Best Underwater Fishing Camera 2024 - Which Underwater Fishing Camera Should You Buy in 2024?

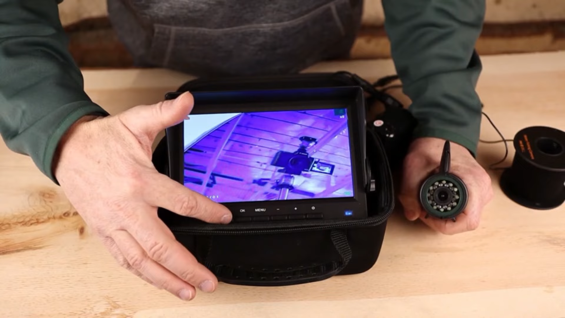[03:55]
versatile design comes with a handy bracket for easy setup making it perfect for ice fishing lake fishing and kayak adventures durable and portable crafted for the challenges of outdoor use its robust and waterproof
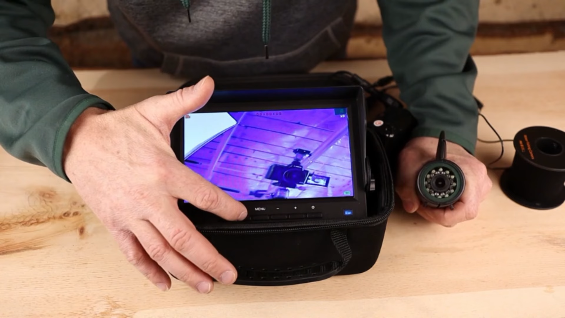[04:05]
build guarantees longevity and
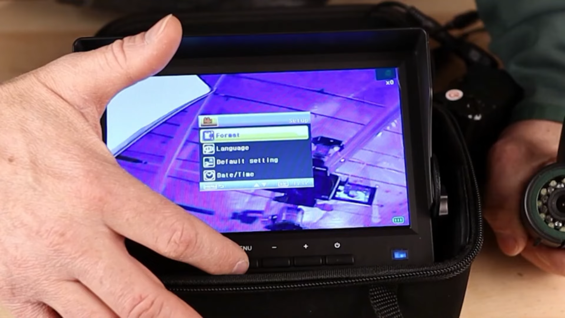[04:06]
portability rod viewing angle offers a wide
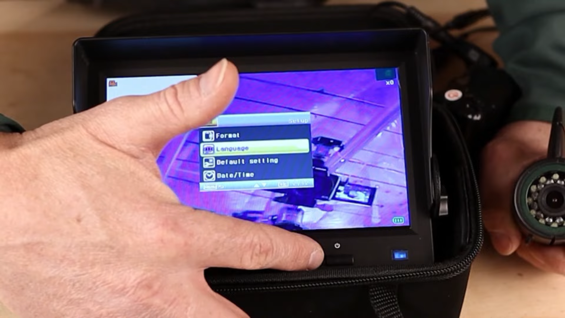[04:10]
angle view allowing you to monitor large underwater areas spotting fish movements